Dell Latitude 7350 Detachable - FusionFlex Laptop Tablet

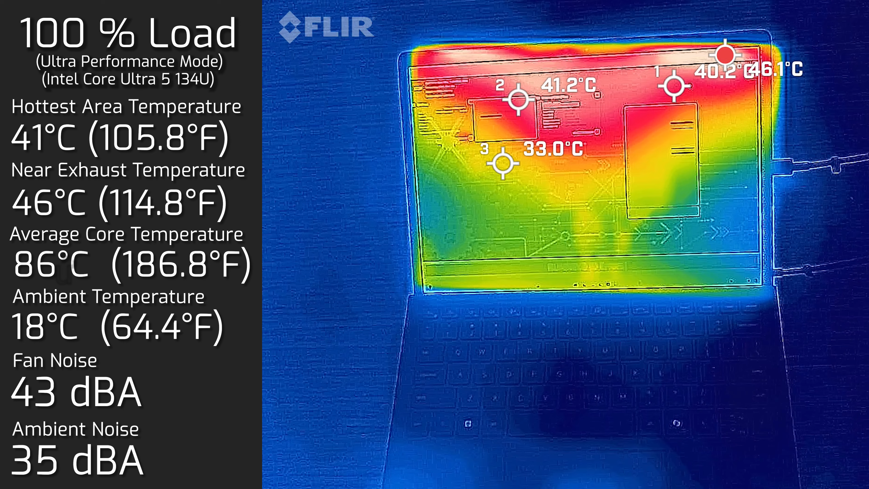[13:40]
what i consider quite quiet very reasonable and the average internal core temperature was 71 degrees celsius then i put the computer in ultra performance mode to allow it to allow it to be at its maximum potential and the hottest air around the display measured a maximum of 41 degrees celsius
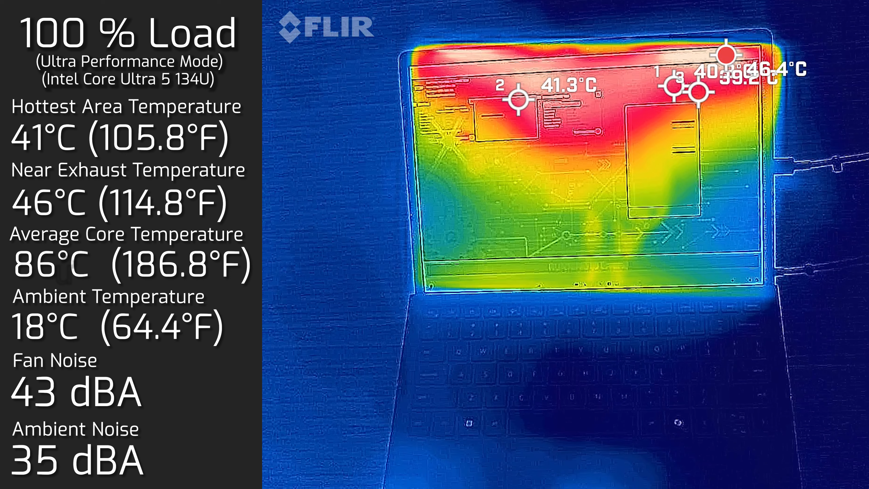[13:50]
as for the fan it spun all the way up to a maximum of 43 decibels and the average internal core temperature was 86 degrees celsius i also measure the back cover where i had a hundred percent load with the ultra performance mode and the hottest area around the back cover measured a maximum of
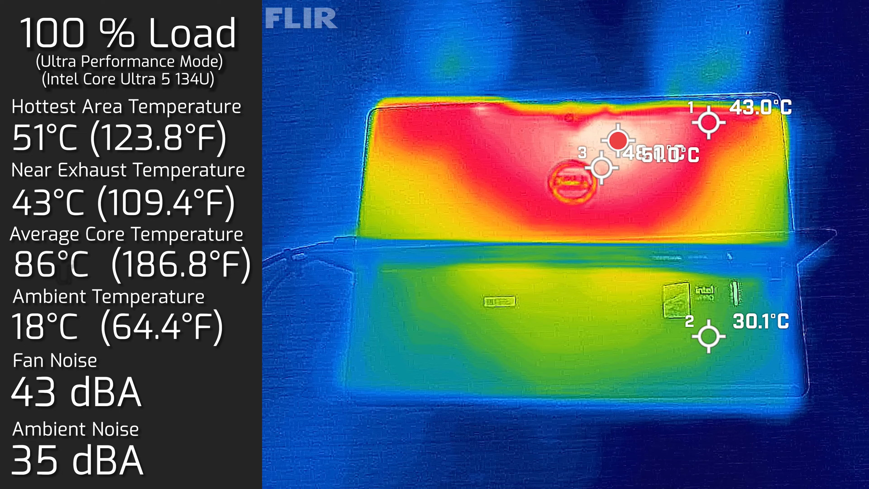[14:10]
51 degrees celsius and of course the state at 43 decibels the overall to operating temperatures and fan noise